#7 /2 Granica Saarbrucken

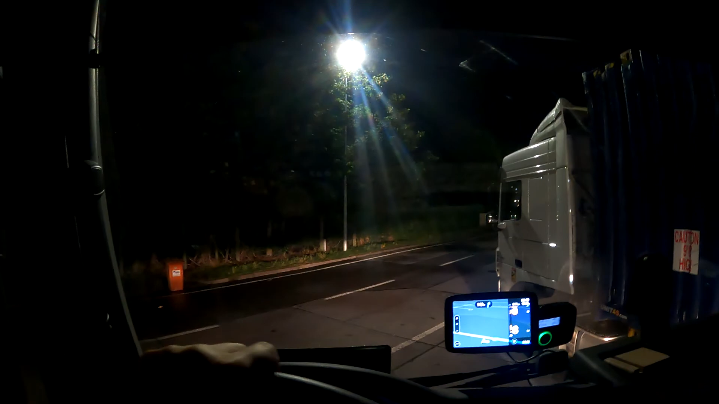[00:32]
z tego poziomu, tego parkingu wyjeżdżam pierwszy raz. Wiem, że tu przede mną to jest druga w ogóle dwukierunkowa. Także zobaczymy, jak tu się wyjedzie. Ja powiem wam, że ten parking Eisenach, jak się go nie pozna, tam jest dosyć ciasno, żeby mu lusterka nie ściągnął.
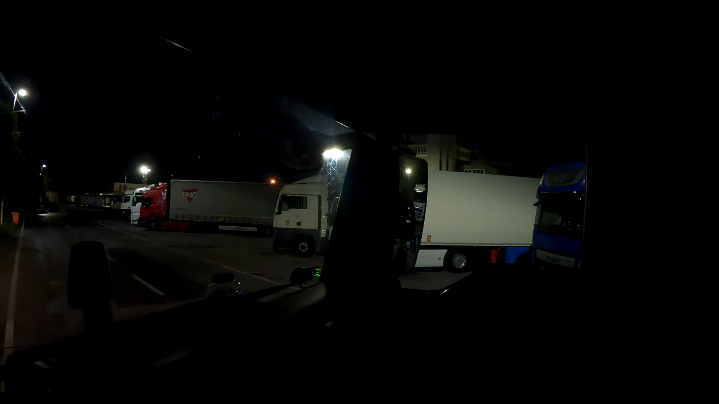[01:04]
Kuźwa, powiem wam, że przez... O, a tutaj krzaczory. Powiem wam, że przez to, że tam te naszepy są czarne, no to nie widać, co się dzieje tak naprawdę. Dobra, tu podniosę sobie na chwilę. O, tutaj kolega z firmy tym białym manem jeszcze stoi. Wczoraj też podjechał. To podjechałem, to jeszcze stał.
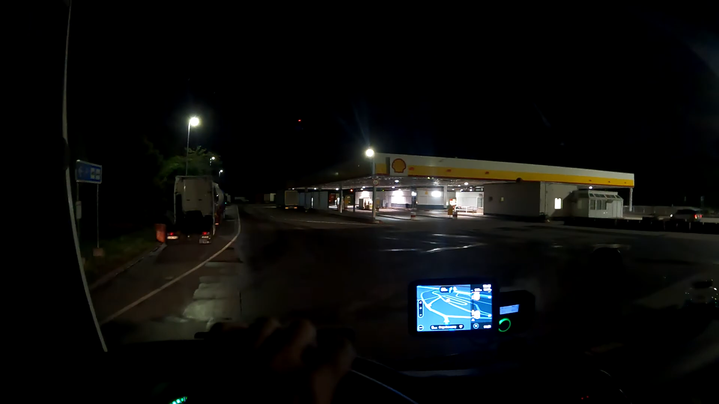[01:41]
tutaj. Zobaczymy, jak się tutaj wyjeżdża, bo powiem wam szczerze, że tak na niucha jadę trochę, żeby stąd wyjechać. Musimy wjechać na pewno na górę. Spójrzcie, ile tu jest miejsca. O, tutaj w prawo, bo tam widzę już znaki stoją jakieś. Wiem, że tu można wyjechać i w jedną stronę autostrady, i w drugą stronę autostrady można pojechać.
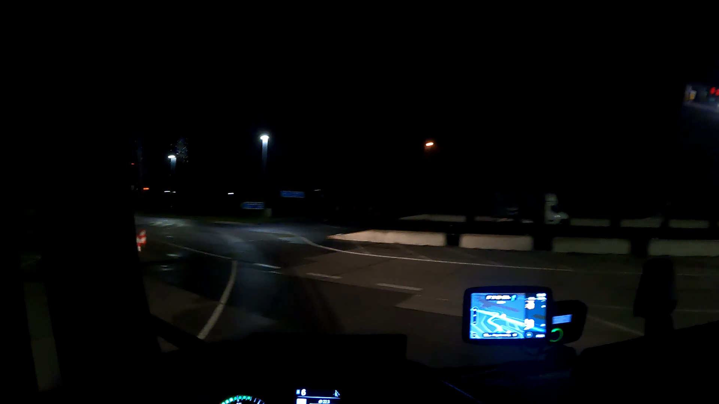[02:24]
Na Frankfurt nad Menem. Czyli tutaj. O. No dobra. No chyba nam się udało. I teraz tak, prosto jakbym pojechał, to bym się wrócił. Erfurt, widzicie? A w prawo Frankfurt nad Menem. I tu trzeba bardzo uważać, żeby kuźwa nie dać ciała i nie pojechać w drugą stronę autostrady.
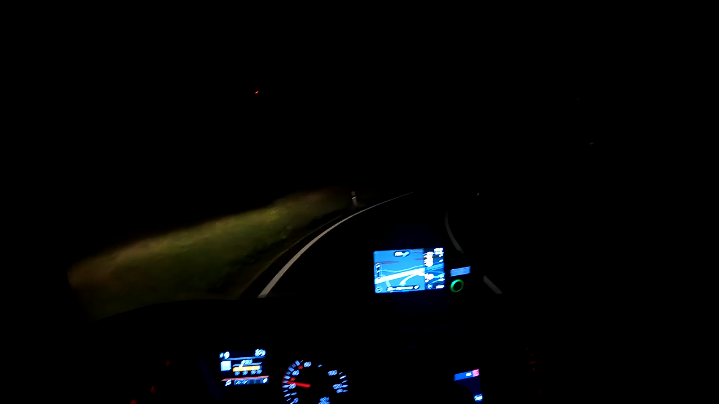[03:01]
Także tutaj wjedziemy sobie na górę, na ten parking, gdzie wczoraj, obok którego przejeżdżaliśmy. Tutaj widzicie po prawej stronie ten parking. O, oj, kawa, żeby się nie wylała. Tu jest ten parking, gdzie wjechał ten kierowca i tak pojechał troszeczkę pod prąd, co mówiłem, nie? I też jest cały pusty.